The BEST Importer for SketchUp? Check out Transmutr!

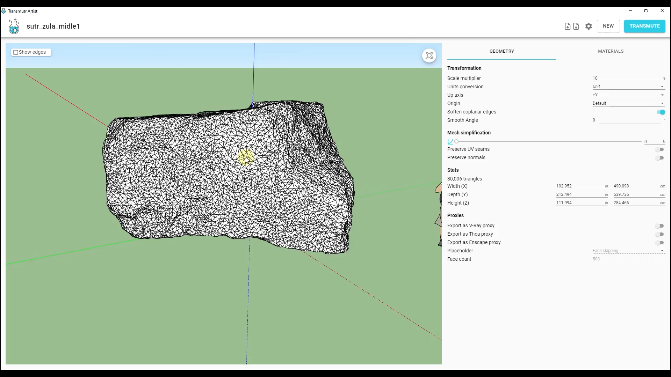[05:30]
Let's go ahead and let's load the material into this real quick. So that it shows up on our rock in here. So it's just a little bit heavy for what we need right. Like if this is going to be a rock that sits in the background we don't need that level of geometry.
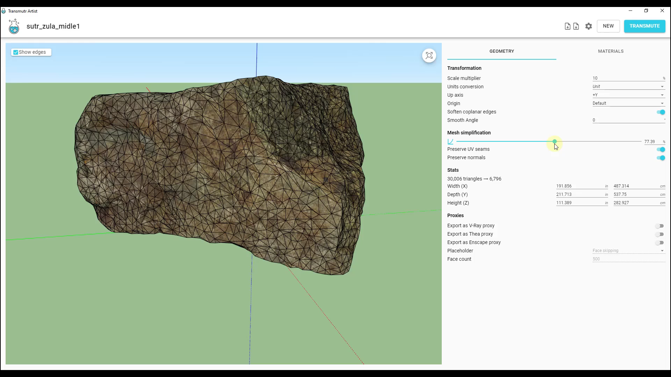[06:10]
And honestly for this rock I don't really care because it's just going to sit in the background. Notice how it looks very similar right. So if I rotate around this then I was to drag this back up.